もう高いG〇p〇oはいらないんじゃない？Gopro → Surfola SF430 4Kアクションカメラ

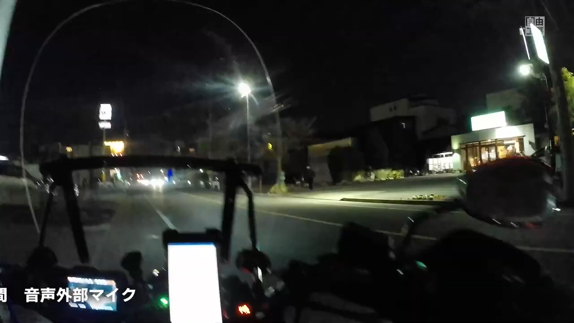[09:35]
はいこれが1080の30fpsですねフルHDの
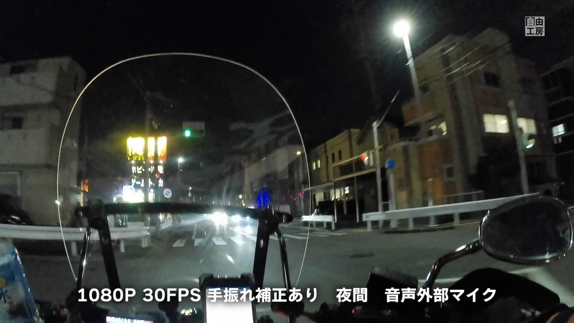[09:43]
30fps夜間ですね夜間の状態どうですかねはい今度はね2.7Kにしました2.7Kの30fpsですね同じくね
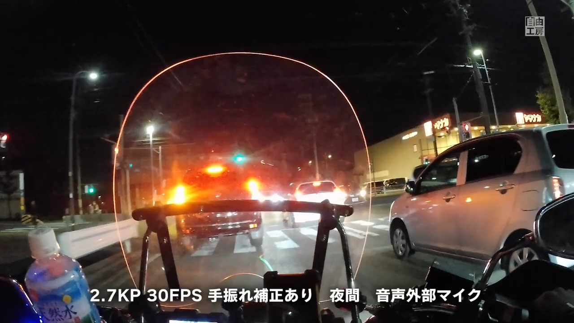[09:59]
はいまああのモトプログは30fpsで十分だと思うんですよね
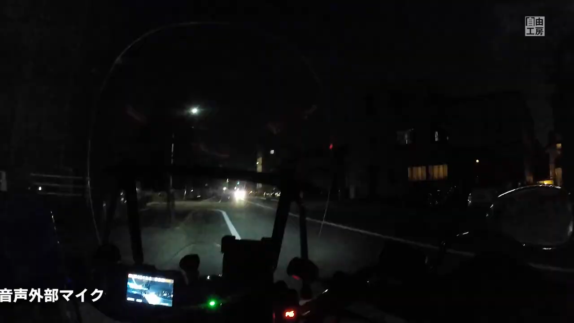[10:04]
はいあくまでの参考までいいんだけどこれは4Kですね4Kの夜間の走行の状況ですね